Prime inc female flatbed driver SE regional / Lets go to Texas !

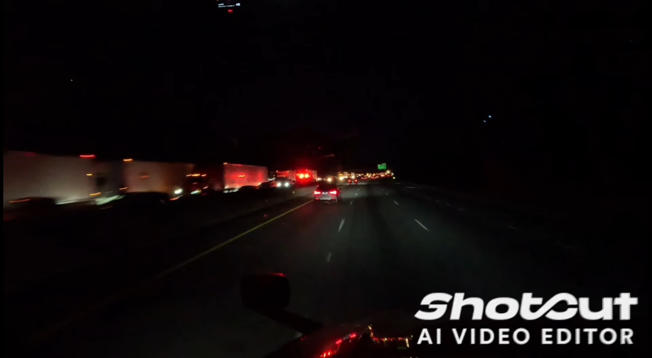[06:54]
you got to look at that pilot car right there taking up a spot when they could easily be parked up there in the car